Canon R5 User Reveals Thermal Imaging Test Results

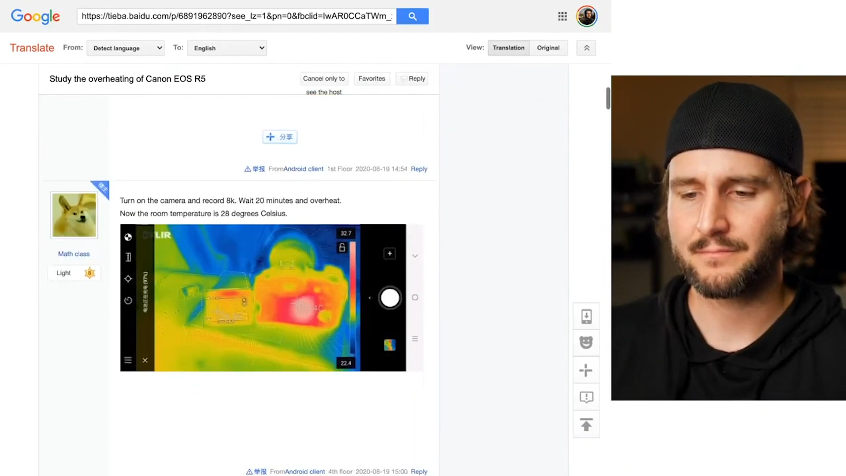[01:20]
So you turn on the camera and you record 8K. Wait 20 minutes and overheat. Now the room temperature is 28 degrees Celsius. I did pull up a Celsius to Fahrenheit converter just for my own sake.
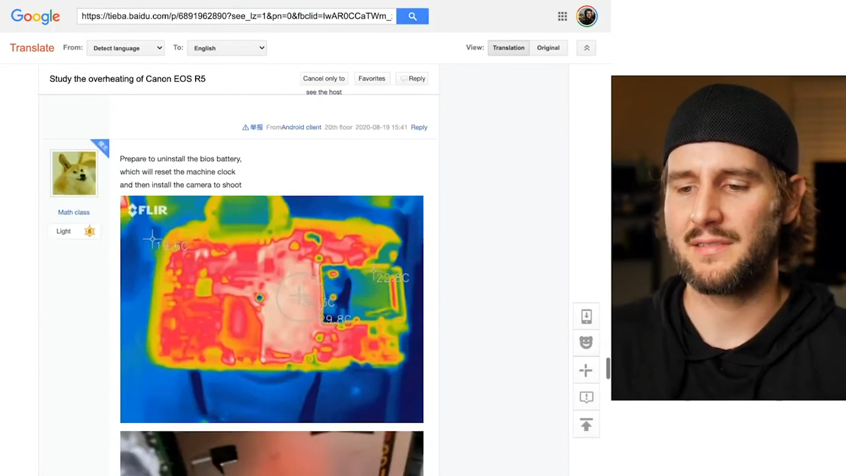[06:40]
the temperature readings off of the internals of the camera to give us those answers, which I really do appreciate.
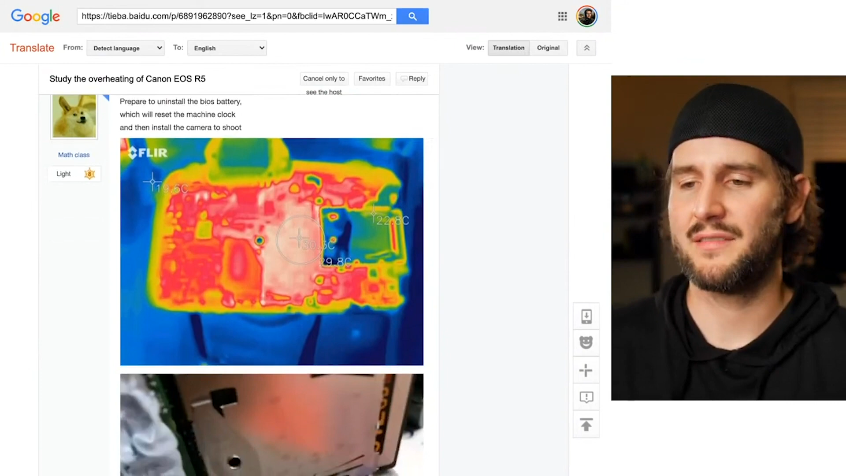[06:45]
And so there is a article up on EOS HD where Andrew does a breakdown of it.